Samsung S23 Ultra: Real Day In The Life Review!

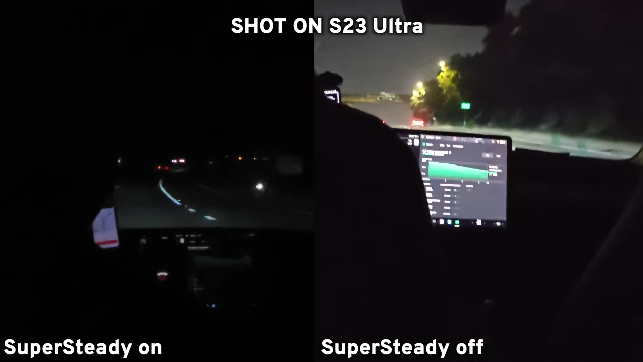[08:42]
And what I noticed is that the image became darker but very steady. Impressively steady.